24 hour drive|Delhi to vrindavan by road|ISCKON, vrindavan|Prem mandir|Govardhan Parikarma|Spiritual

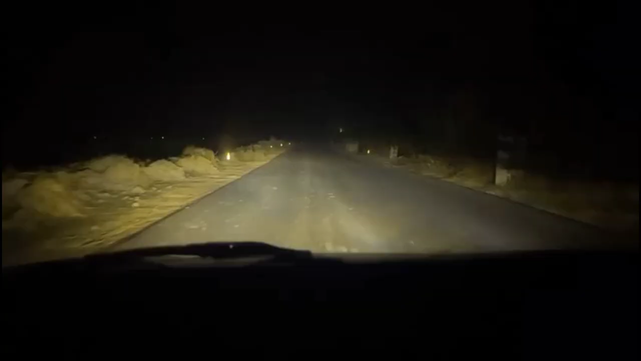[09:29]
सो अभी हम जस्ट गोवर्धन पर्वत से निकले हैं, और मजे की बात इस टाइम पे अब ड्राइव मैं कर रहा हूँ,
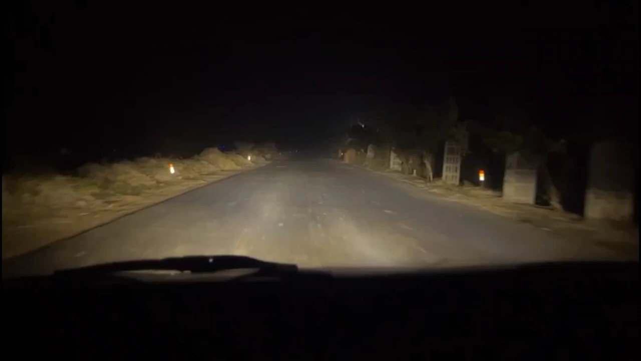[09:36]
तो ठीक है भगवान है हमारे साथ, लेकिन सच बताऊं फट बहुत हो रही है, रास्ता देखो आप एक बारी बिल्कुल सुनसान।